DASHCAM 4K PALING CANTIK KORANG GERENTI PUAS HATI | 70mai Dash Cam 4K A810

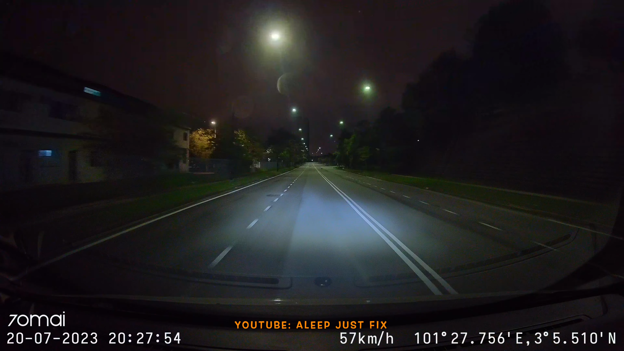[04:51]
Ok sekarang kita akan test footage pada waktu malam pula. So macam ni lah. So apa kata anda footage pada waktu malam. Bagi saya setiap sudut tu dapat dilihat dengan jelas lah.
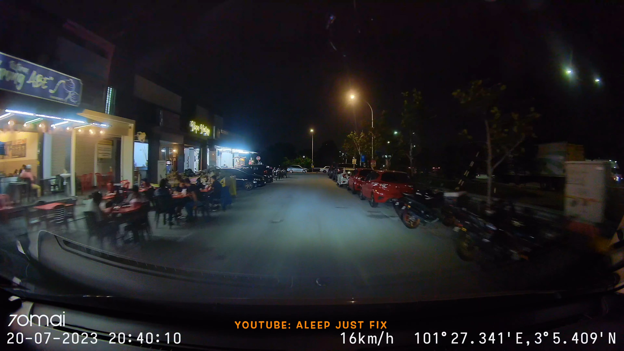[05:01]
Dia punya colour pun lawa. Ok lah. So far so good.
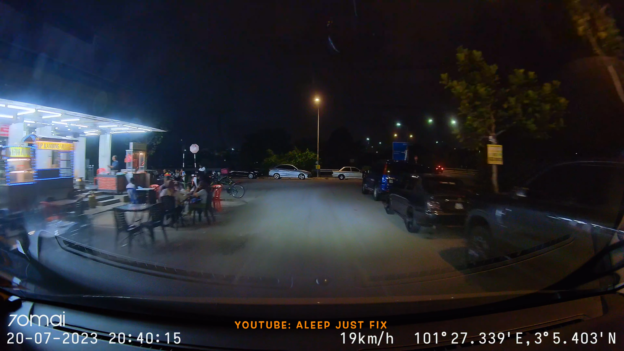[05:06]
Lagi satu extra features dashcam ni.